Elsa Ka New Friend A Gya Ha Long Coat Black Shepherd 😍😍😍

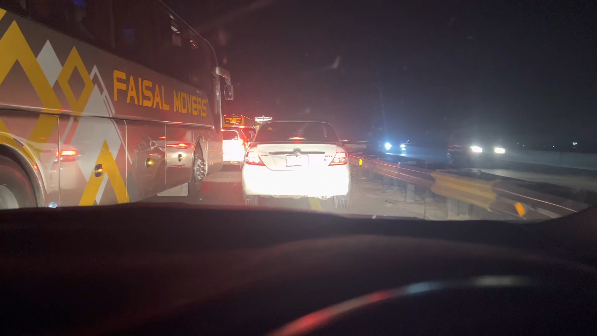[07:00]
बल्कि टूल प्लाजा से निकले हैं, यहाँ पे जो रश इस्तकबाल करता है लाहौर का, अभी हम वहाँ पे पहुँचे हैं।